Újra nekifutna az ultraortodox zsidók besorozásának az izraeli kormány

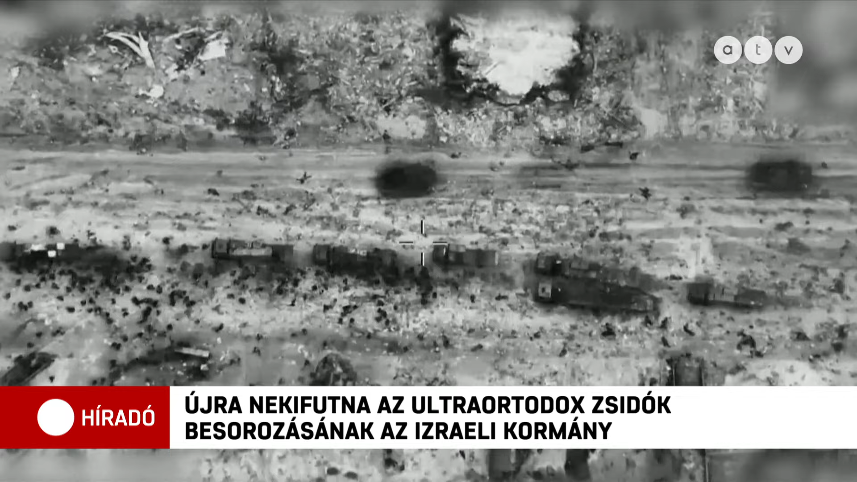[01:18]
A hadsereg szerint a palesztinok egymást taposták halára, amikor lerohanták a teherautókat,
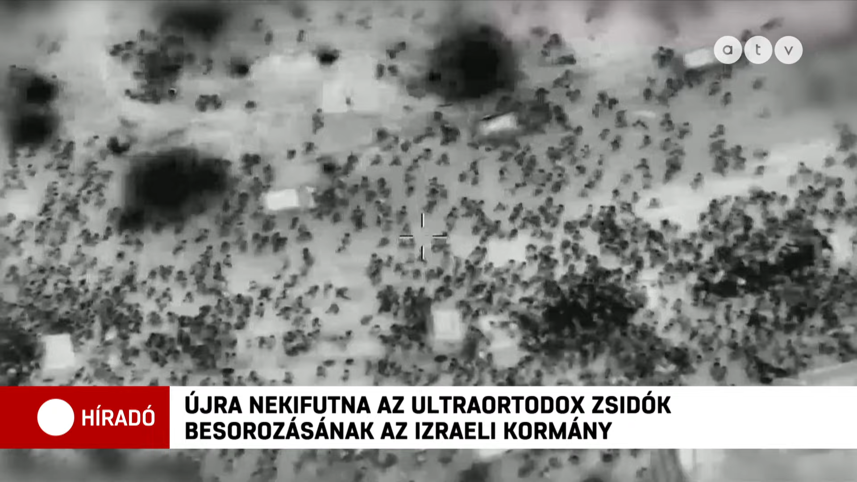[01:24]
amelyek palesztin soförjei félelmükben a tömegbe hajtottak.